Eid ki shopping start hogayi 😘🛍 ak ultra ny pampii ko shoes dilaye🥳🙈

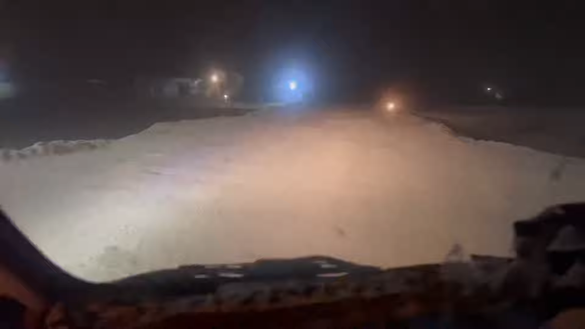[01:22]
भाई पंपी कहाँ है, रेस्टोरेंट कहाँ है? ये। भाई वो लाइट नजर आ रही है, शायद वो रेस्टोरेंट है।